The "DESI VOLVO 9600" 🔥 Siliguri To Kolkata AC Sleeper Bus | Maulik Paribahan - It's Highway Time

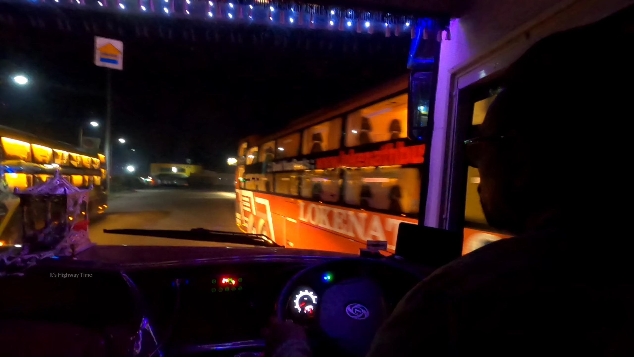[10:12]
এখন এখানে ঘড়িতে সময় হচ্ছে রাত্রির অলমোস্ট 11টা মানে 10:45,
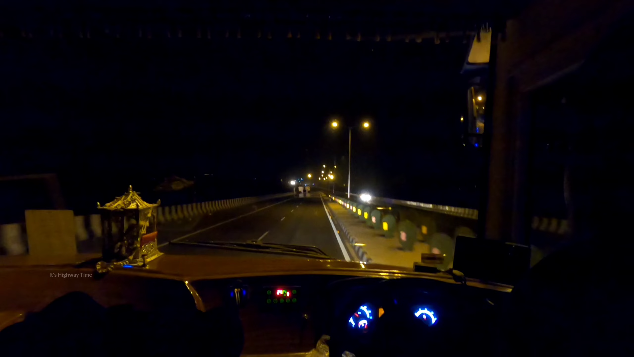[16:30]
ওকে, সো ঘড়িতে এখন সময় হচ্ছে এখানে 4:05 এবং আমরা এইমাত্র জাস্ট ক্রস করে এলাম হচ্ছে বেলডাঙ্গা।